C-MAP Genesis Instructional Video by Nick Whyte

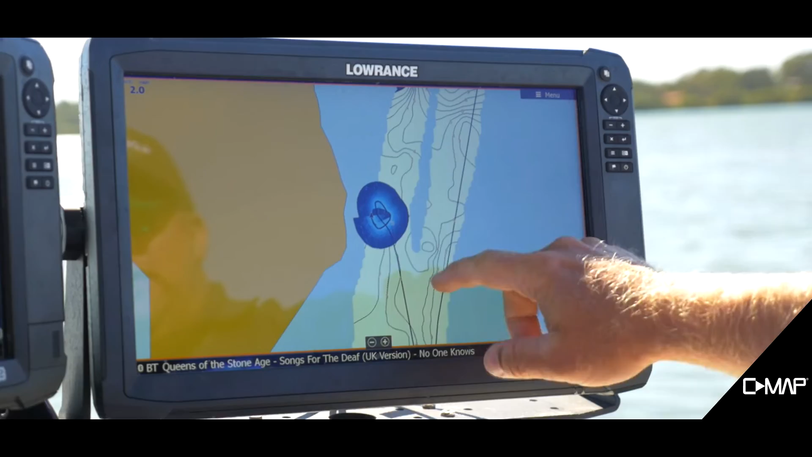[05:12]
So we've got an area through here that hasn't been mapped, and I also want to get more detail around this whole area, so I'm going to show you how I survey an area.
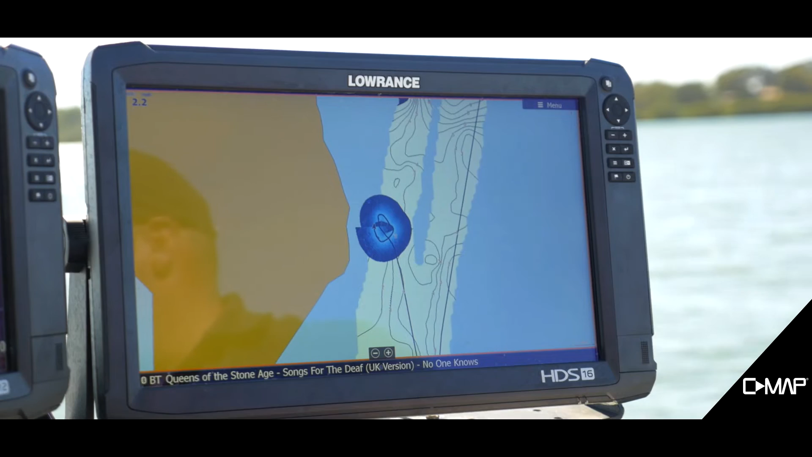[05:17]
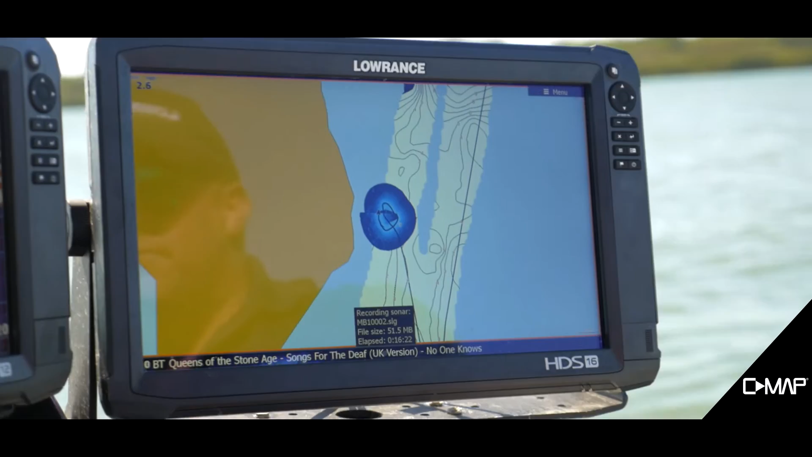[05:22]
First of all, I'm going to head off, I'm going to pick my first line, so I'm going to drive straight across here. you'll see with my structure scan overlay. So what I can actually do
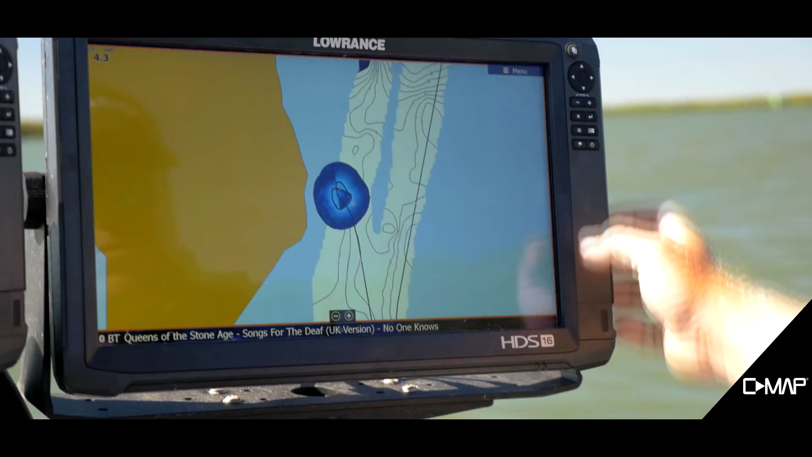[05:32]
is just clear my live history so you can see what's going on.
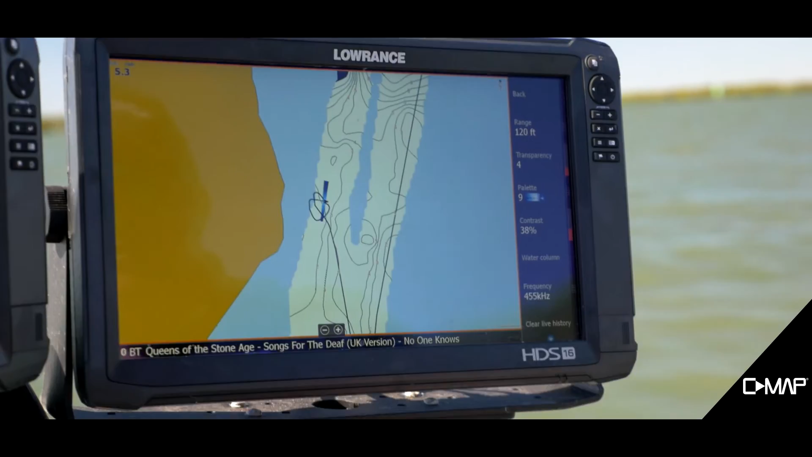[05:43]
So as I come across with my chart, you'll see that's the area I've covered. So depending on what sort of detail you want with your map, so anything under 6 miles per hour, you're going to get your vegetation and bottom hardness. If it's just contour data you're after, anything under 20 miles per hour. So if we just want that contour detail, we can get up on the plane, sit under that 20 mile, drive backwards and forwards, cover the area really quick. But if we do want that vegetation and bottom hardness, remember to stick under those 6 knots or 6 miles per hour.
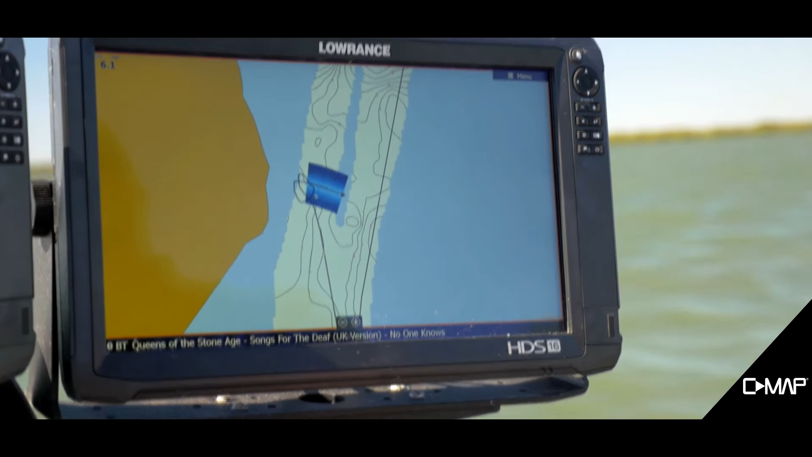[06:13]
As you can see here, we're using the structure scan to set up our lines backwards and forwards.
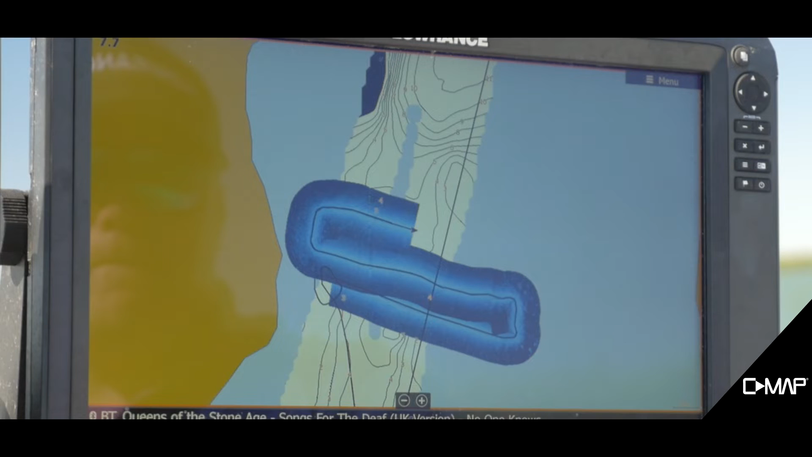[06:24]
So what I'm doing, once I turn here, I'm just going to overlay my structure scan on my last pass. That way I know I'm not missing any ground, but I'm also going to get the best coverage with my map.
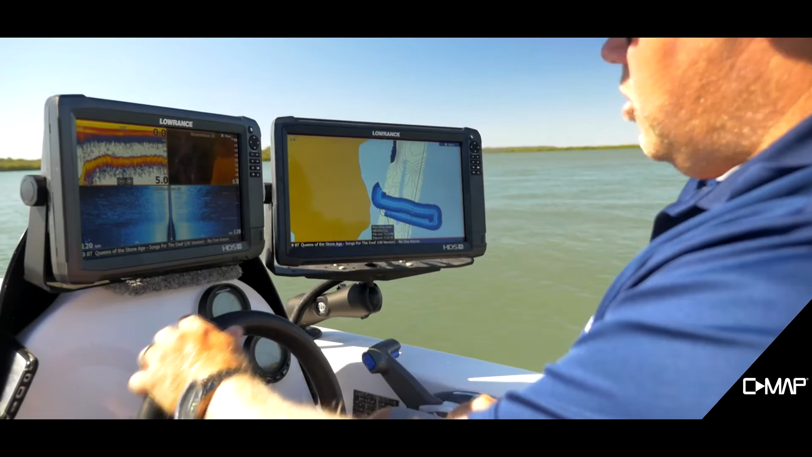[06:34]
If you'd like to get really, really high detailed maps, that's when cross-hatching and running the opposite direction over the area you've mapped as well is going to make a massive difference. But to get your good contour depth, this is going to be more than sufficient. As you can see here, we've just got them just overlapping. That way we know we're not missing any ground, and yeah, we're going to get really, really high detail.